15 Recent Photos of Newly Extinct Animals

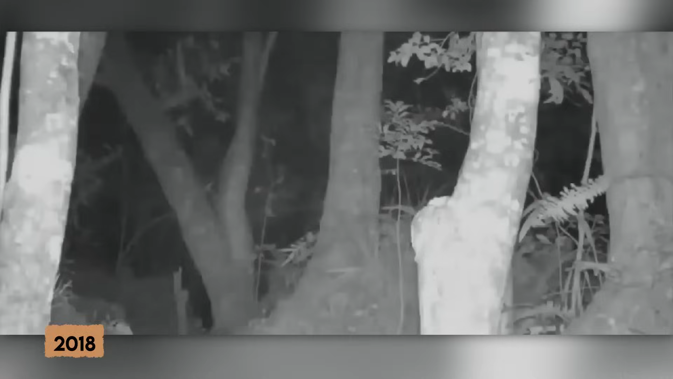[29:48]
In 2018, a camera trap captured an image resembling a leopard,